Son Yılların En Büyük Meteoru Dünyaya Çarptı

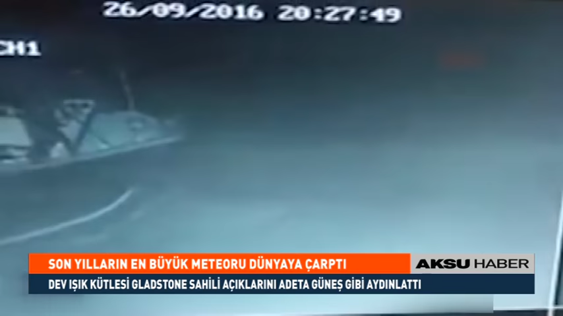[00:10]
Avustralya'nın kuzeydoğusundaki Queensland eyaletine bağlı Glacestone kenti açıklarında denize düşen bir meteor kente büyük korkuya yol açtı.